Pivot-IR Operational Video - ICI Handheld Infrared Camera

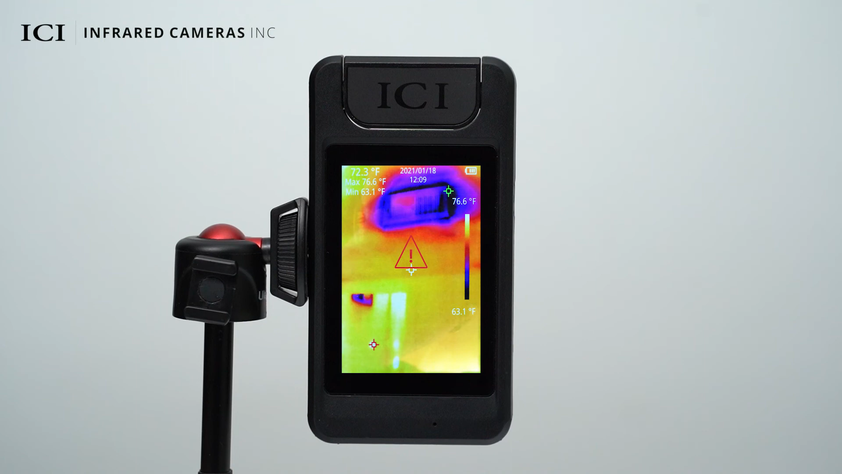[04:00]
On screen: max 76.6°F, min 63.1°F, scale bottom 63.1°F
You can enable or disable the auto alarm image capture function and configure the interval between image captures and the number of images to be captured.